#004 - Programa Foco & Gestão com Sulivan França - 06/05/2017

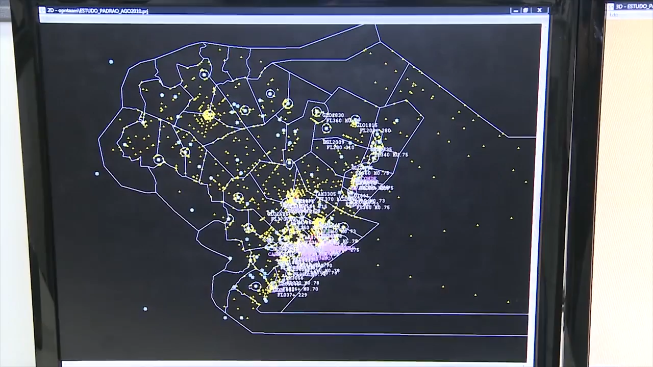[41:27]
nos mais de 22 milhões de quilômetros quadrados das rotas de voo do país, monitoradas pela Força Aérea Brasileira.
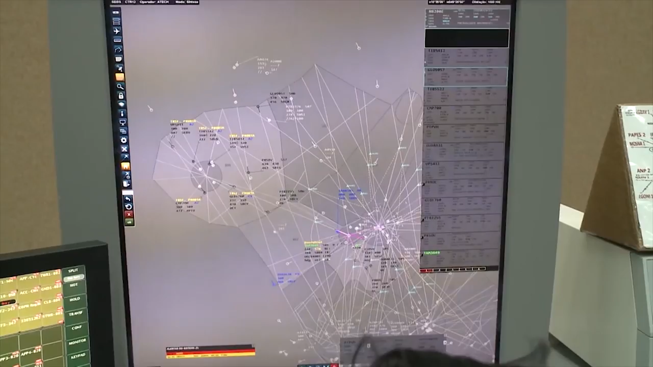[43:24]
Mas o sistema é muito mais complexo. A torre de controle faz parte do chamado destacamento aéreo. Acima dele, há os centros de controle de aproximação, APP, e de área, ACC.
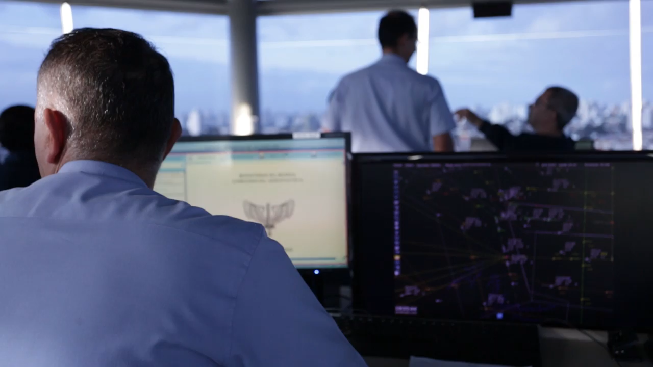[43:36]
A comunicação desses setores é toda feita por softwares de ponta, comandados por uma equipe extremamente capacitada.